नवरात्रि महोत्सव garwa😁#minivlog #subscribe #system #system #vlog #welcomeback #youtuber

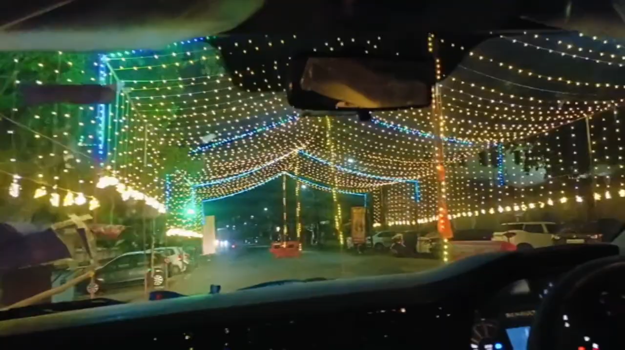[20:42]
वाह यहाँ के रोड तो काफी बहुत खूबसूरत थी ऐसा लग रहा था पूरी सुनहरी चादरों से रोड को ढक दिया गया है वाकई जबलपुर में तो धूम मच जाती है नवरात्रियों पर